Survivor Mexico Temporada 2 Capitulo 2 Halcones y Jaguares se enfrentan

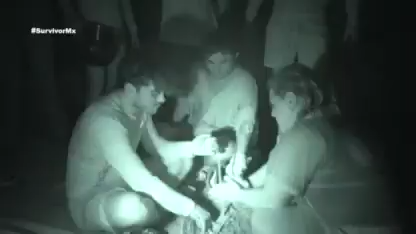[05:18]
entonces nos fuimos a dormir muy temprano porque una vez más no logramos hacer fuego.